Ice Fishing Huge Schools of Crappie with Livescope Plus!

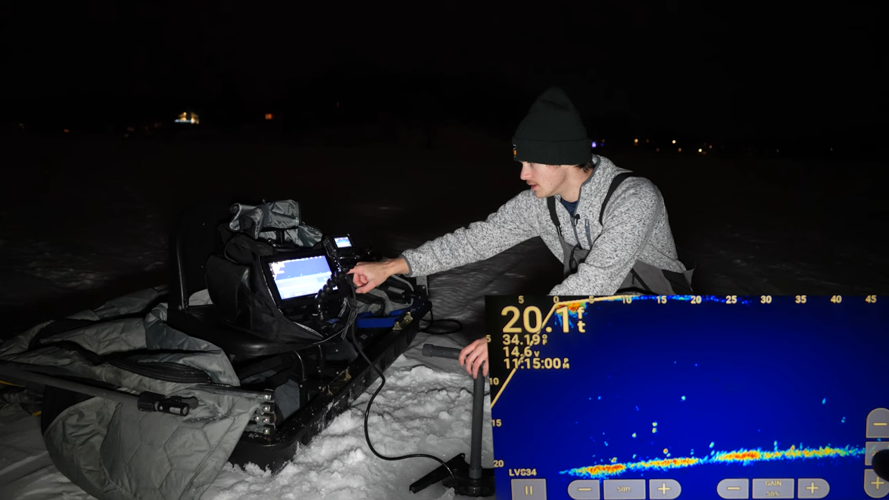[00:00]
On screen: depth 20.1 ft
And let's see here. Oh wow. Oh man look at that school right there guys. That is what I've been looking for.
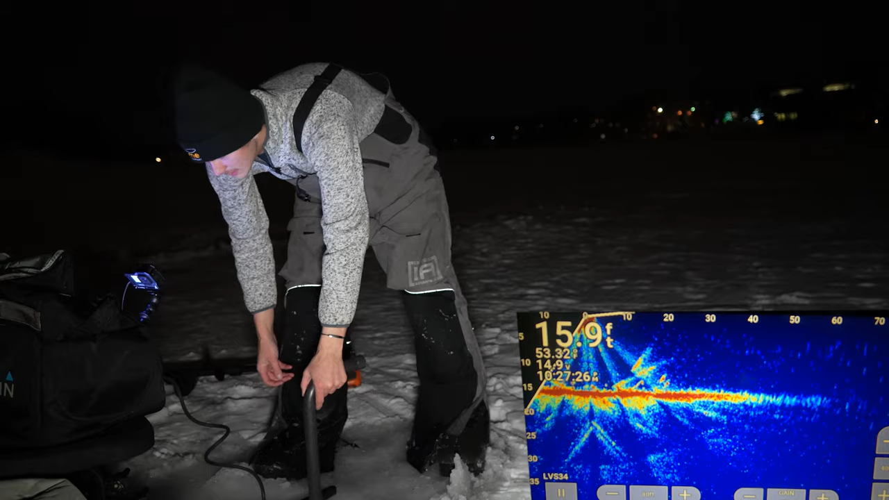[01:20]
On screen: depth 15.9 ft
Give it some time to switch it down. Oh yeah, we're on fish. Let's grab some bait. Let's get dropped down here. All right. So we're already on fish. I'm going to drop down here.
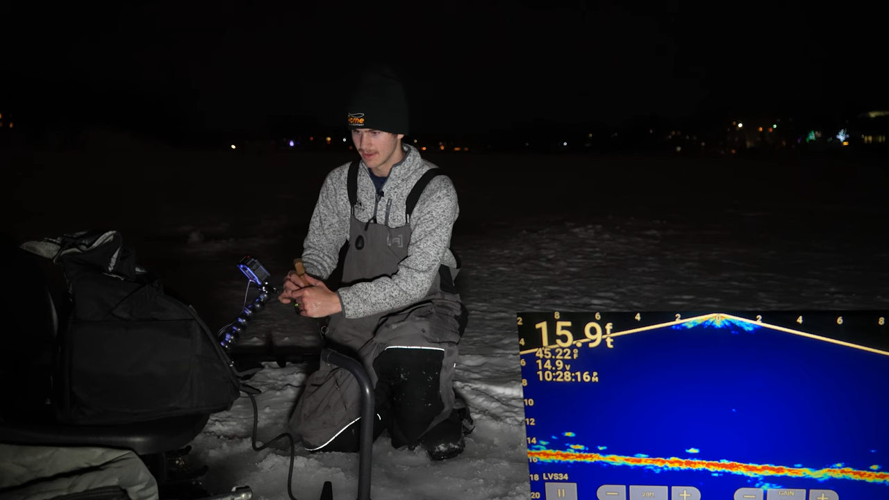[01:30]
On screen: depth 15.9 ft
See if we can catch one really quickly and then use my forward view to find some bigger schools because we just got a few fish here. So I'm looking for some bigger schools. Let's get dropped down. See if any of these guys want to eat. See if we get one right off the bat and then we're going to work this whole bay. Yeah, we definitely got a few fish here. Let's see if this guy wants to eat. He's coming into it. Here he comes. Here he comes. He's on it. He's on it. Decent looking mark too. He's on it. He's going to smack it.
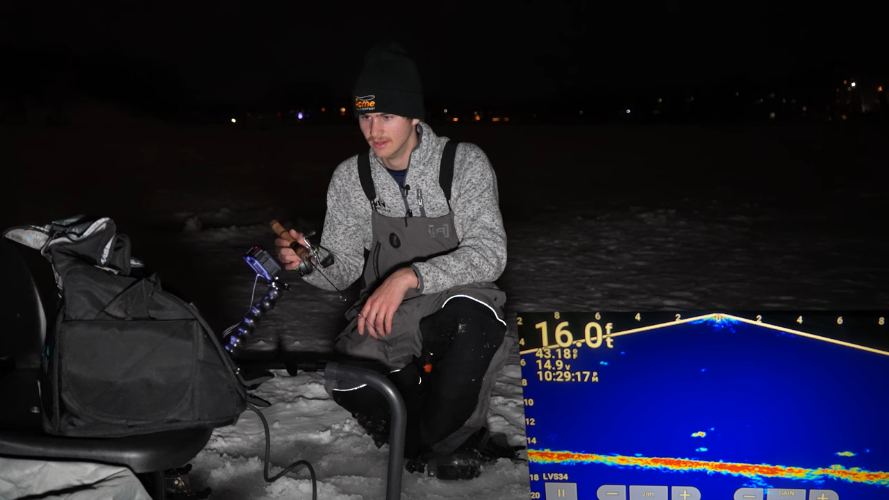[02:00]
On screen: depth 16.0 ft
Give a little twitch. I'm going to let my bait dead stick. Here he comes. He's right on it. He's right on it. Fish on. Right away. Fish on.
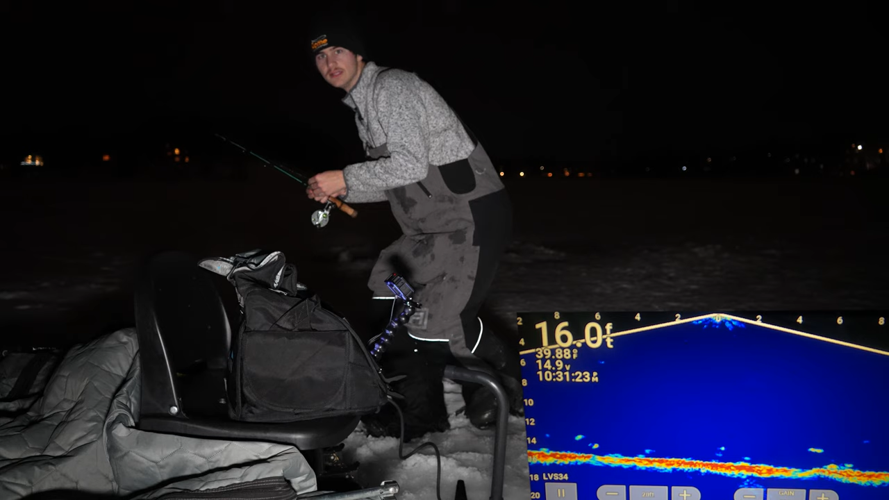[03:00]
On screen: depth 16.0 ft
All right, let's put on a new minnow here and drop right back down. All right, here we go. Let's get her right back down to the bottom. I'm looking for those bigger marks. A lot of these are the exact same size mark. I'm trying to see something bigger here. I mean, there's definitely fish. That's a good sign. I mean, we got fish here. Can't really ask for too much more other than maybe some bigger guys. They are aggressive though. They're definitely coming up to eat. Very curious fish. Let's see here. I'm going to jig it a little bit, see if one of these guys gets a little bit more aggressive and takes a smack at it.
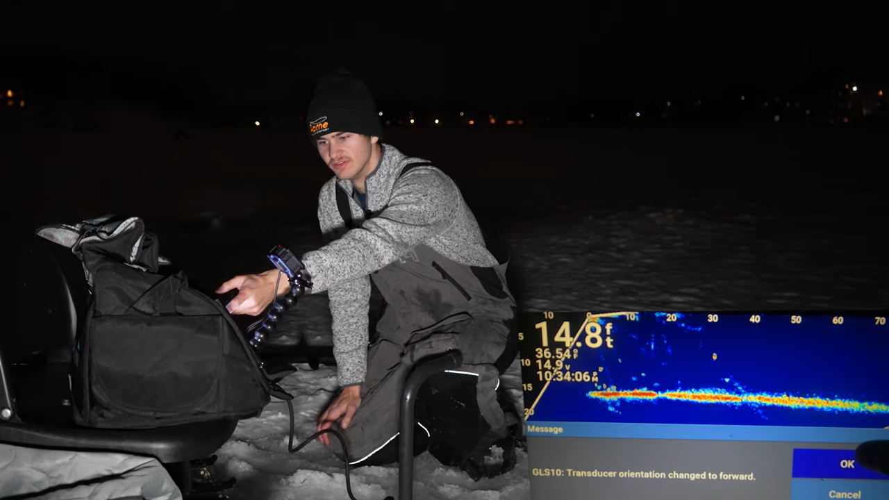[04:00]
On screen: depth 14.8 ft
All right, so that is a big fish there. Oh, look at that. Yeah, definitely got some schools. Any bigger schools? No, not really. All right, that is a nice school of fish. Straight that direction. About 50 feet.
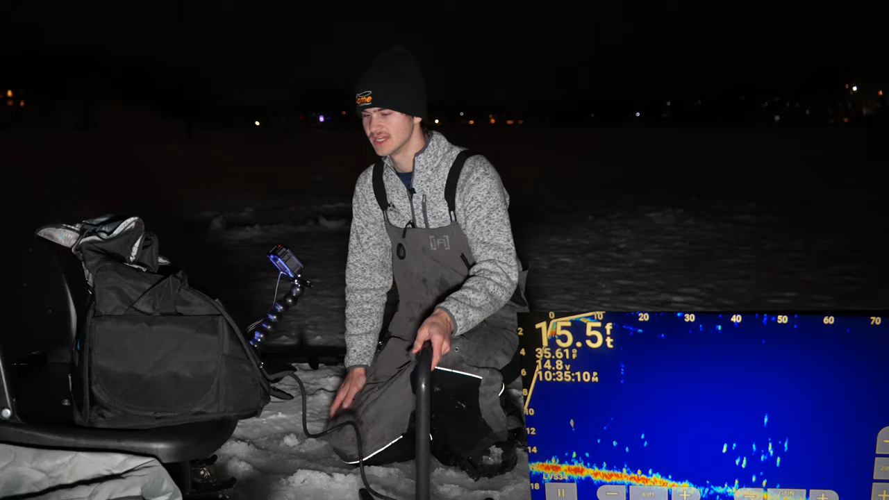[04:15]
Let's go sit right on top of that school and catch them.
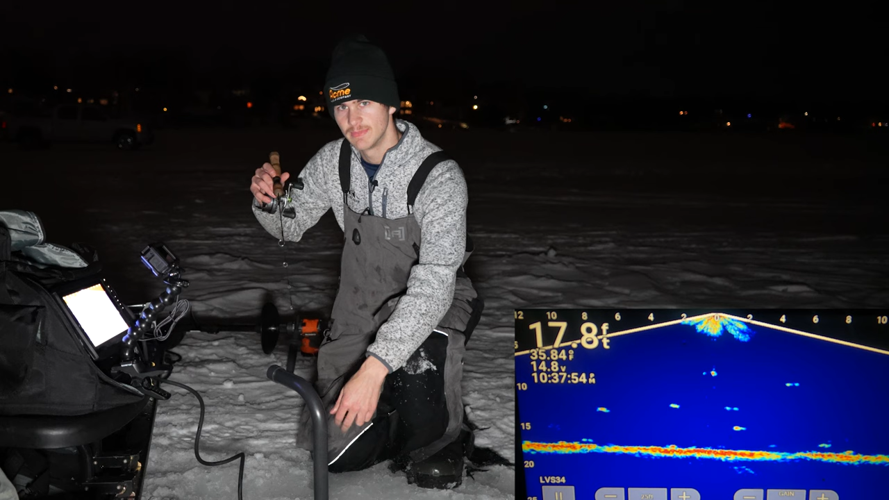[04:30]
On screen: depth 17.8 ft
Usually these higher suspended crappie are more aggressive and more keen to eat. So let's see if that is the case here. As you guys can tell, I don't know if you guys can hear that. There is a lot of people out here.
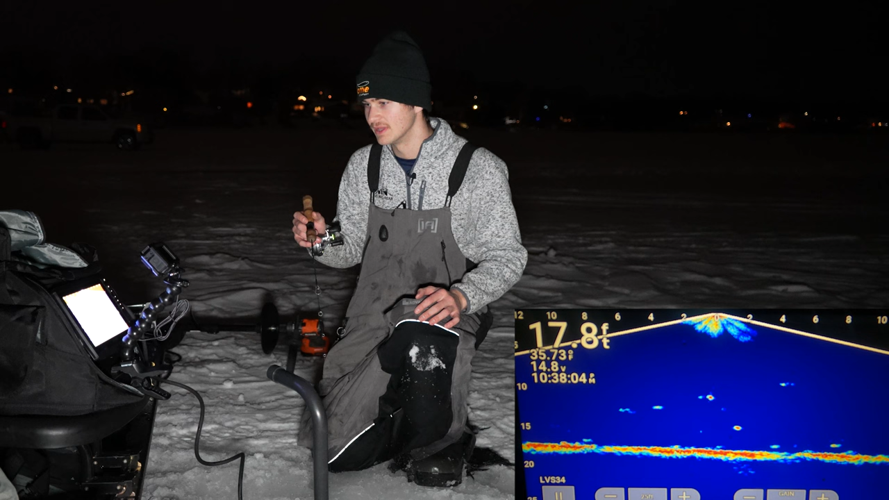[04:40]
On screen: depth 17.8 ft
A lot of people. Let's see. This school of fish seemed a little bit higher suspended. That's why I chose this one. So we're going to see if they're curious about my nice bait I have down here and if they're going to eat. I'm going to be a little bit more subtle with it. See if these guys want to come up and give it a smack. What I think I got to do is I got to get away from this crowd. There's so many people right here. I got to make my way that direction where there's less people. Here we go. Here we go. We got a fish coming in from the left here.
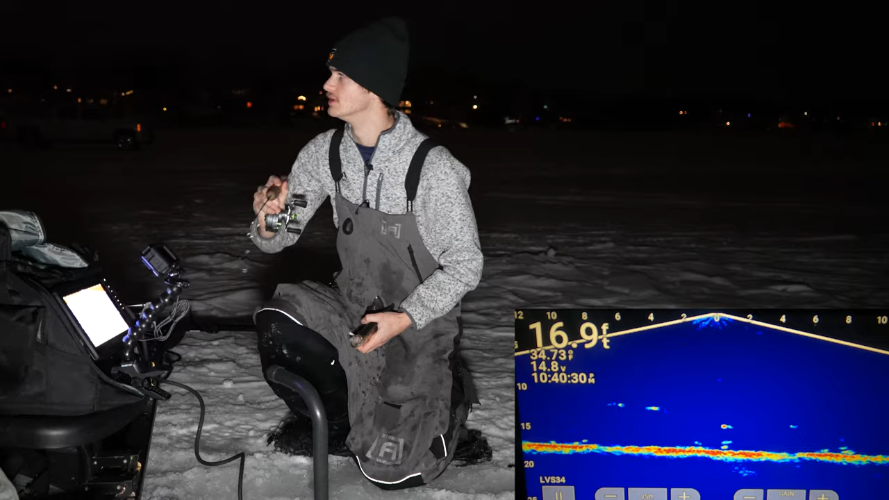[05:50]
On screen: depth 16.9 ft
Came up. Got him to eat. Doesn't feel too big. Just another little guy. But I'll take it a little bit bigger than that last one was. We're getting these fish to eat. That's all that matters to me. I think I'm going to move a little bit farther away. What's up, buddy? Is that any spelt? No, it's a different guy.